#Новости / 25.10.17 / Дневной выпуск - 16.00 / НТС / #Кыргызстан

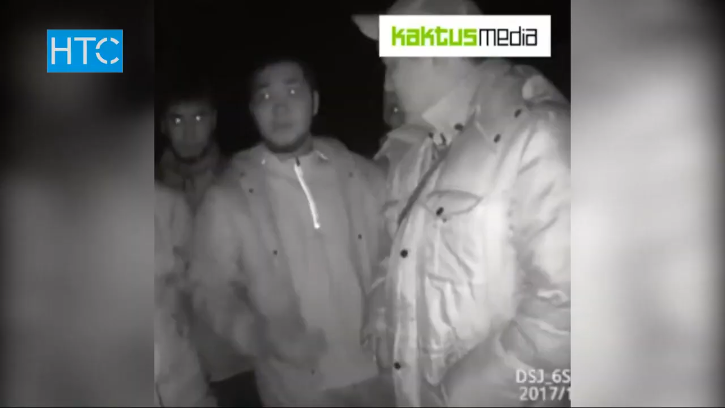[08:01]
Об этом сообщает управление патрульной милиции ГУВД Чуйской области. По его данным, в селе Новопавловка в ночь на минувший понедельник патруль остановил подозрительную машину для проверки.
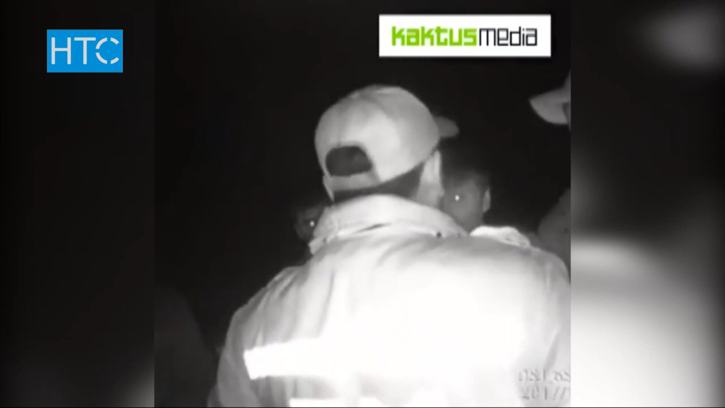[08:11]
Ее пассажир, как позже выяснилось, депутат местного сельского кенеша,
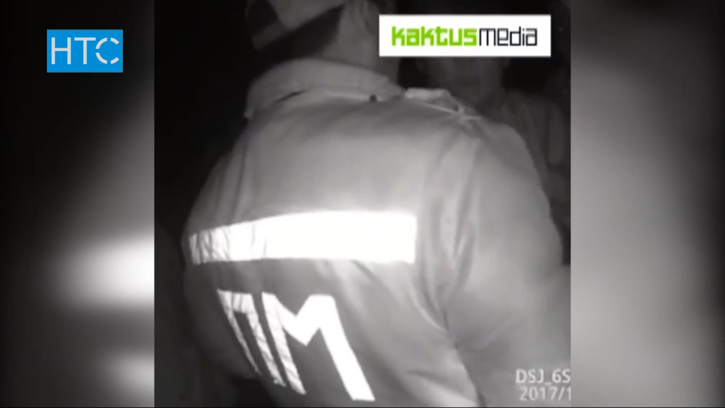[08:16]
вышел из машины, начал оскорблять правоохранителей. Позже к нему на подмогу подъехали около 10-15 мужчин.